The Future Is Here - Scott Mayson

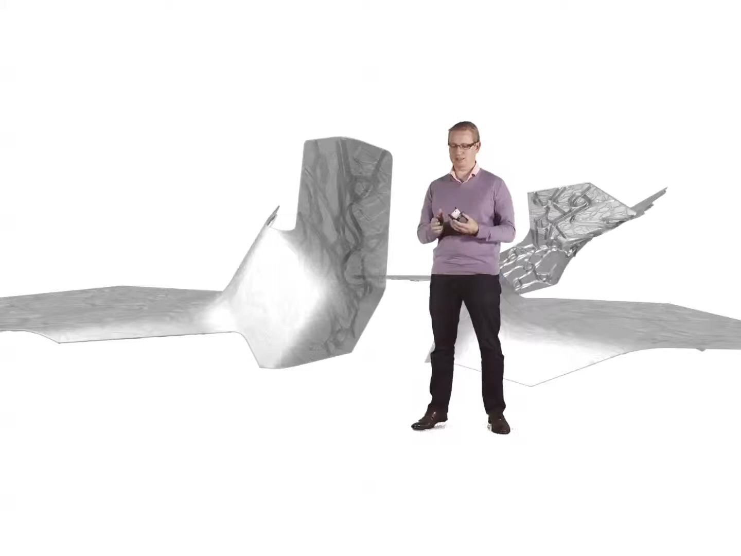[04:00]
on the scanner to quickly and easily relocate and scan the footprint of the child.